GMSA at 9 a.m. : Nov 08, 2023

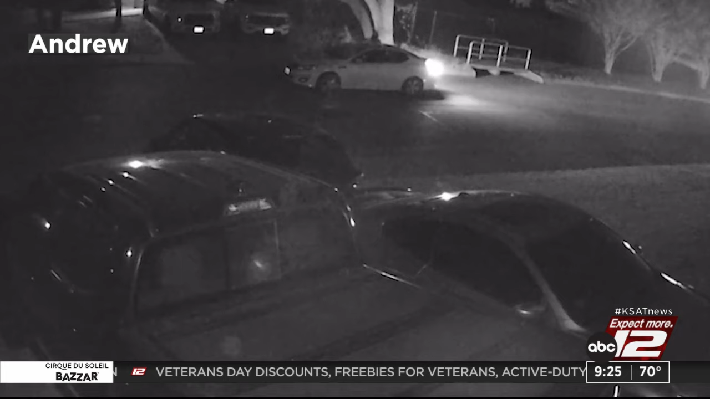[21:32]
He says he surprised potential thieves who fired 3 shots towards him, one of which landed on his garage wall. I feel like we're prisoners in our own home.